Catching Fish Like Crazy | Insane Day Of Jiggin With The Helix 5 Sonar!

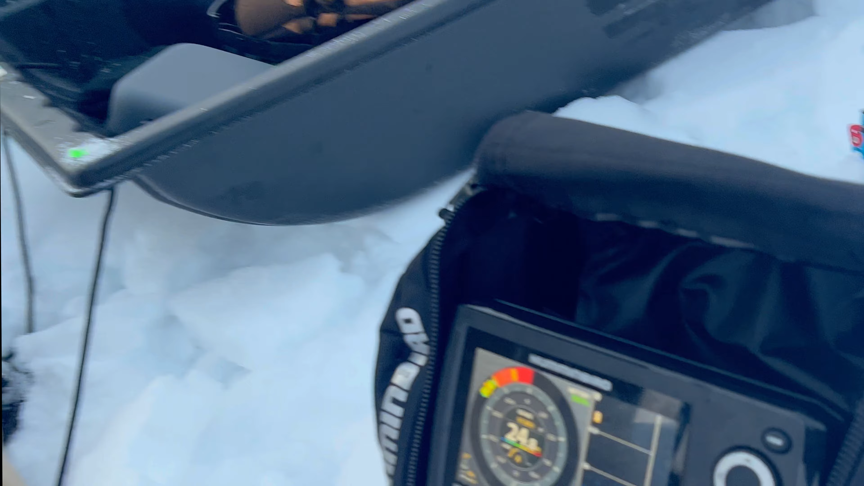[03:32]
We saw him, we read him on here, yeah, he came right up. Him. So we're gonna get right back in there. We think there might be a school, so stay tuned and see you later, crap.